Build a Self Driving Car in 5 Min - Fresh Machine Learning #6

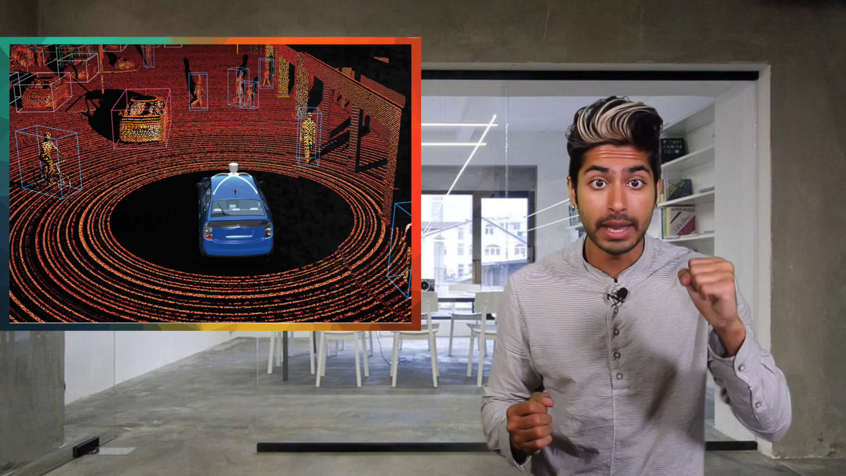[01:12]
It uses the positional information from the GPS and navigation system to localize itself and the sensor data to build an internal map of its environment.
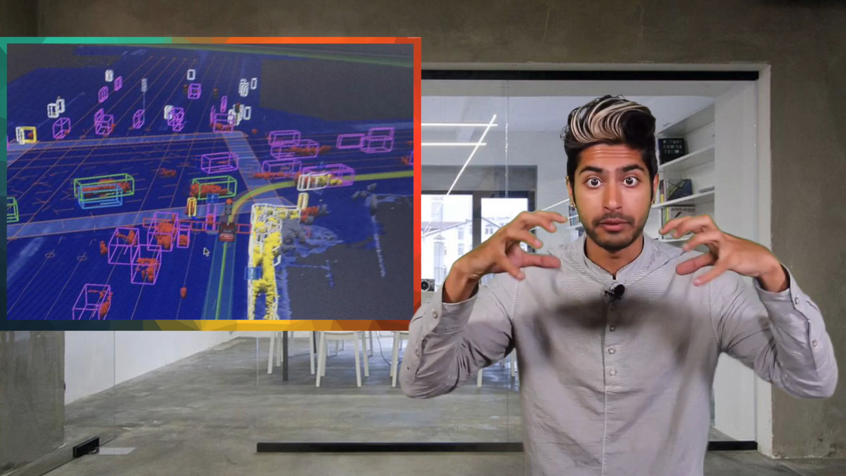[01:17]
Once it has its position in its internal map of the world, it can use that map to find the optimal path to its destination that avoids any kind of obstacles, be that dead babies or Pokemon.